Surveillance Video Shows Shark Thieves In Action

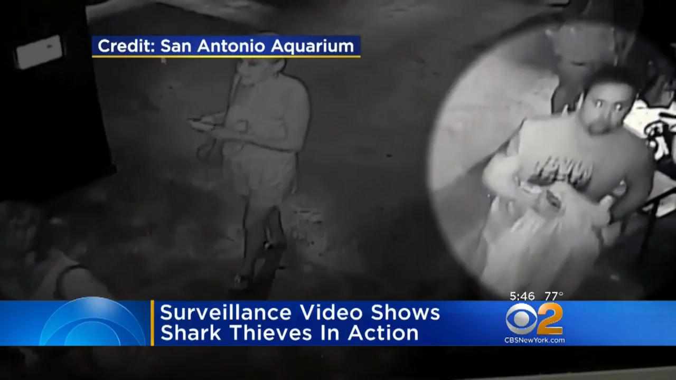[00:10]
They rolled it out in a baby carriage accompanied by a woman carrying a child.